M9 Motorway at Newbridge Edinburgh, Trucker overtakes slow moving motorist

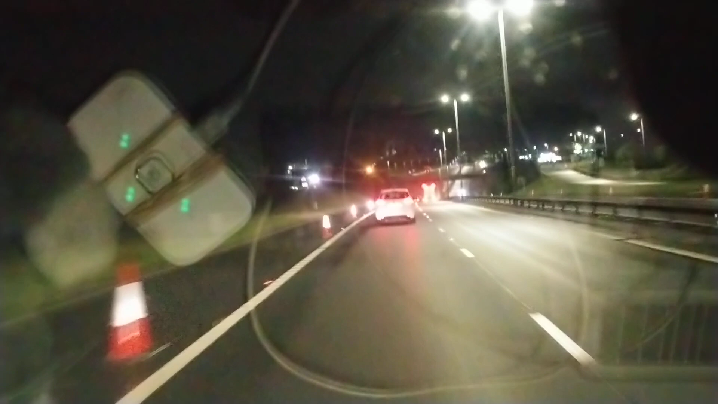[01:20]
Oh my god, this car is going slow, it's in 42. This van's not very fast. To get held up by a car is somewhat cheap.